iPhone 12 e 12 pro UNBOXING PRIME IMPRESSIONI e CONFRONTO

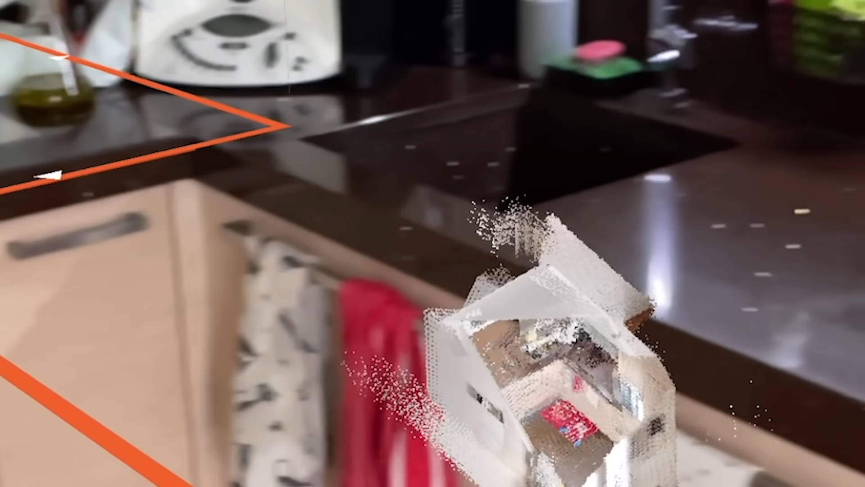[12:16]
che ha creato semplicemente girando per casa con il telefono vedete il modello tridimensionale
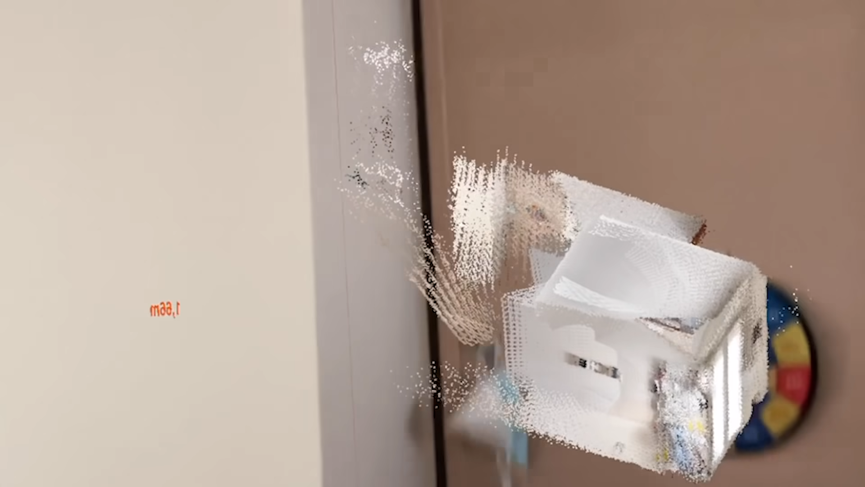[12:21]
che si sta man mano vestendo cioè questa cosa è una svolta